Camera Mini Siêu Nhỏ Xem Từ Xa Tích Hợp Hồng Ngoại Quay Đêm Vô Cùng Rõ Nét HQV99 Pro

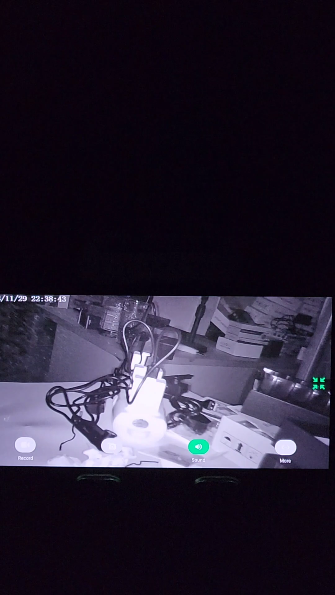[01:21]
quay ban đêm vô cùng rõ nét luôn các bác nhìn thấy không Đấy quá là đẳng cấp luôn nè
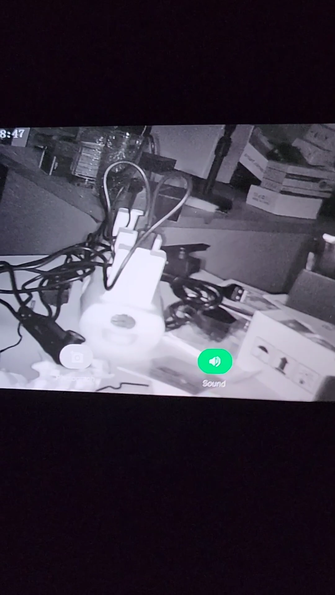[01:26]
Vì các bác là nhìn hai qua hai cái camera Nên các bác nhìn thấy như thế này Chứ các bác nhìn ở ngoài Nó cực kỳ là rõ nét luôn Em quang đưa
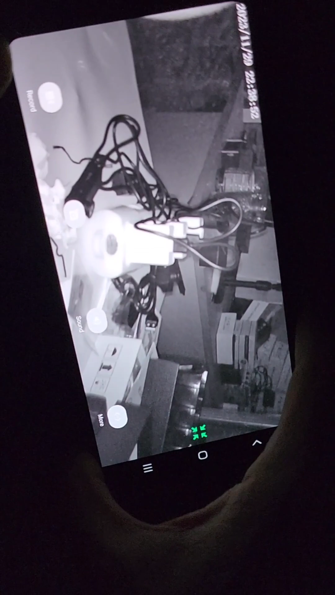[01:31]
lên cao các bác này Đưa lên này Đưa lên này để các bác biết là nó như thế nào Đây em quang có thể đi qua đi lại
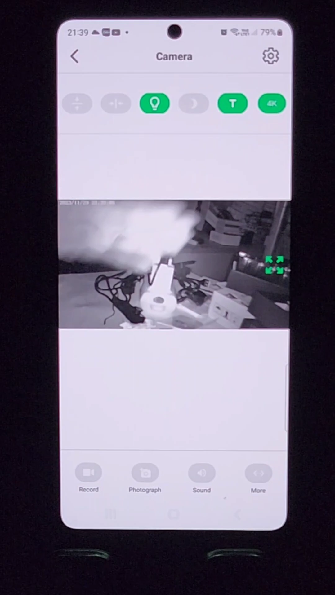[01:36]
Cái tay quang qua đây Nhìn này Cái tay quang qua đây Cực kỳ là nét và cực kỳ là rõ nét luôn các bác nhé Đấy Thì cơn bật